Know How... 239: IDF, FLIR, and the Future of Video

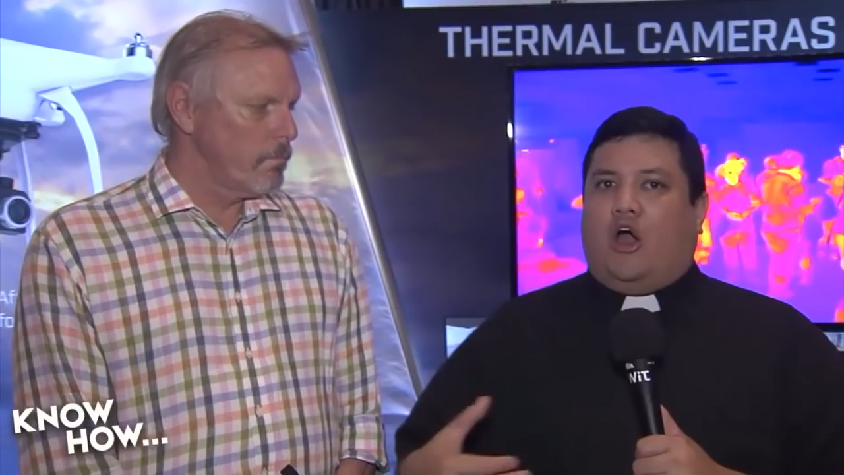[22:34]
because it allows our machines to see things that, well, visible light just can't do. I'm standing next to Jeff Frank from FLIR. He's the senior vice president, who's going to tell us what makes their technology so good. Thank you very much for talking to us. Hi, Robert. Thank you. Now, FLIR has, well, you've got the name. If you're talking about infrared, it's actually in your name, forward-looking infrared.
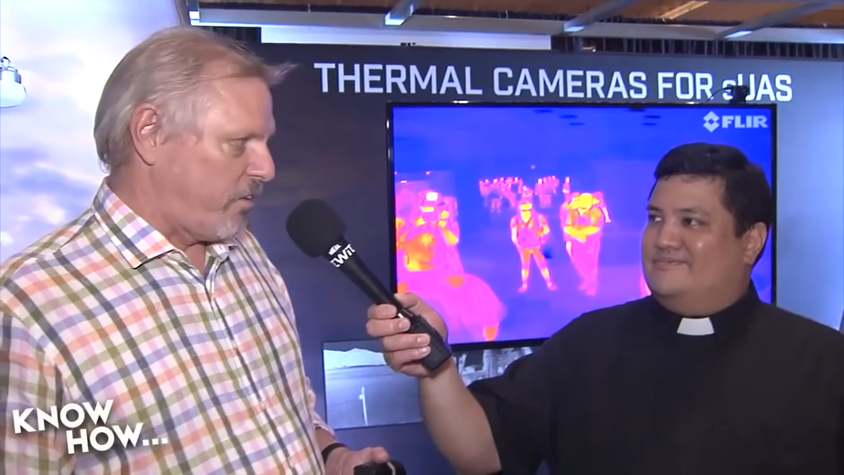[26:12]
because those are very difficult things for consumers and people who are buying this technology to evaluate other than getting the right number of pixels for the thing. It's the years and years and years and years of experience for what you do from a signal processing standpoint to take the output from these detectors and apply the right automatic game controls, the right uniformity correction processes, all the signal processing that goes on behind the scenes that gives you image quality like that. There's a lot of other people out there building cameras right now, but if you actually put them side-by-side and look at them, you see fixed pattern noise, you see just non-uniformity in the scene, you don't see that in our cameras.